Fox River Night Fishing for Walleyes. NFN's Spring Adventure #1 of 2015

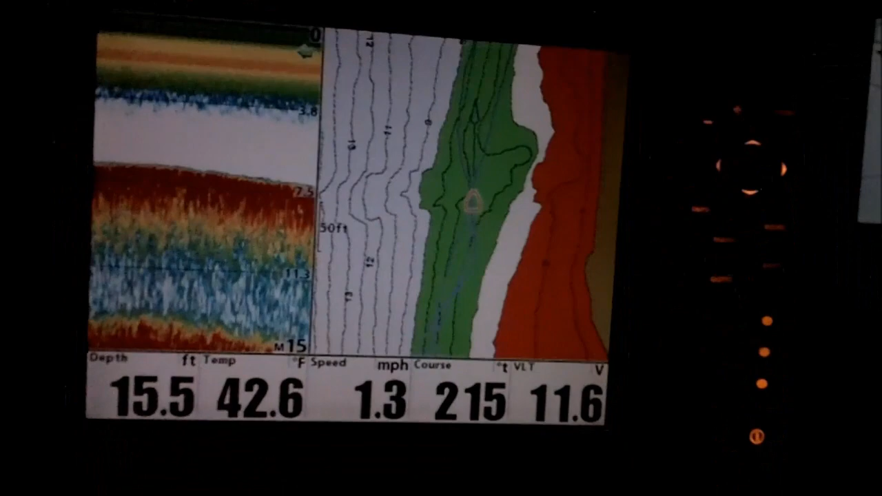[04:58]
On screen: depth 15.5 ft, water 42.6°F, speed 1.3 mph
All we're doing is just I have the where I want to fish, like
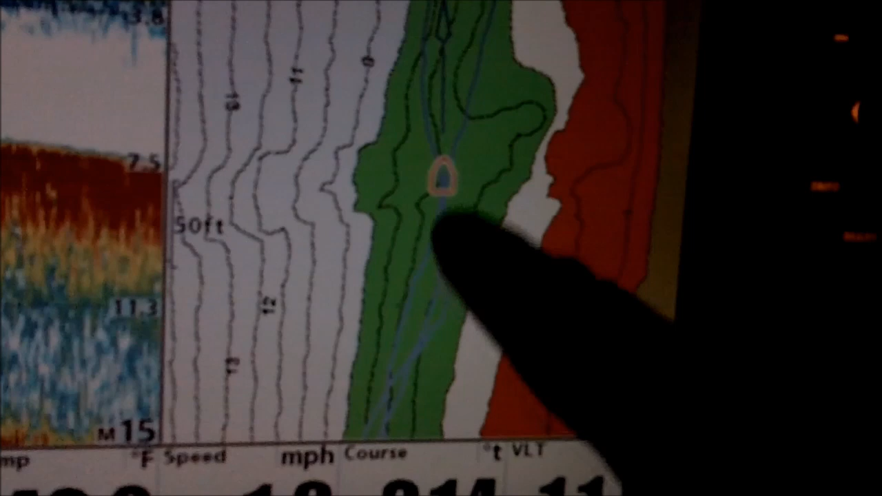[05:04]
six feet plus or minus two.
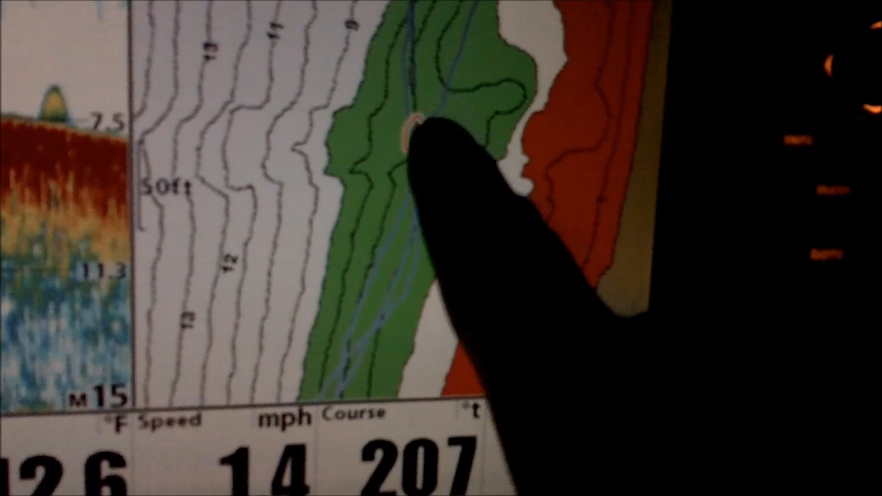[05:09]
That's in green is where I want to troll. It's the GPS, and that's my sonar on that side.
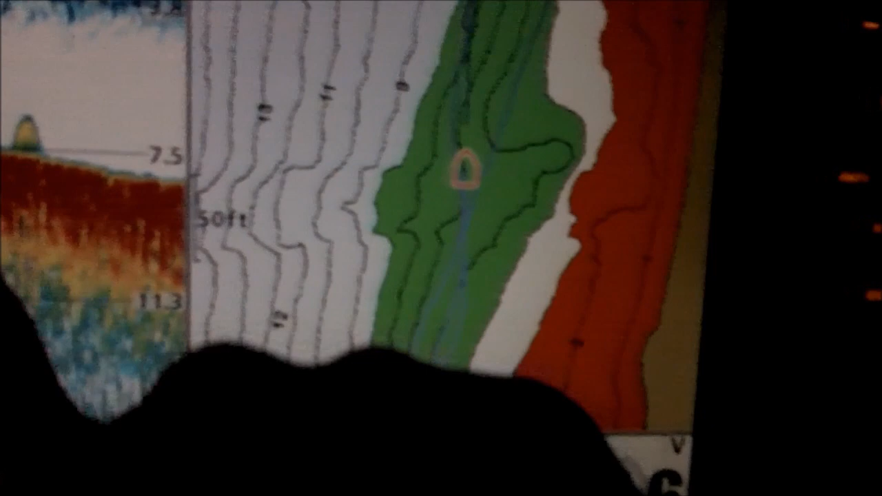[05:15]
So just keeping the boat in the green section and trolling.
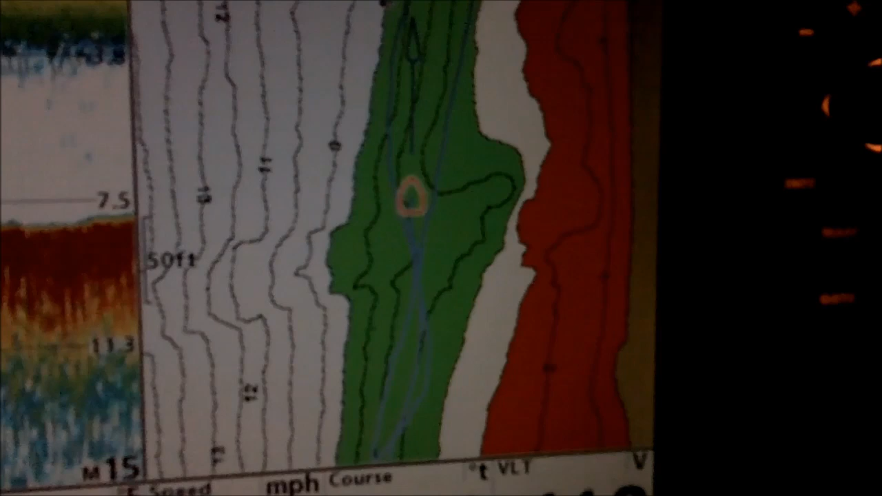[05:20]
Night trolling though, you gotta definitely try to keep your boat organized and pay attention for other boats.